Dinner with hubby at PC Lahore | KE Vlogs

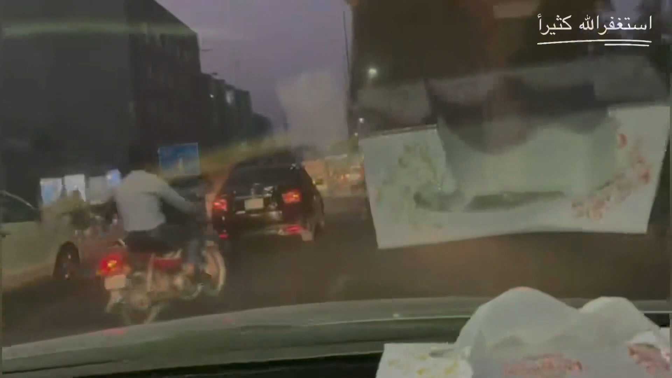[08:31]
ब्रेक लगाते ही आगे बढ़ते हुए और डी की जाने दमा दमा बॉल लेके शबाज जूनियर आगे जाते हुए। ओह, ये तो आगे फिर गाड़ियां आ गई,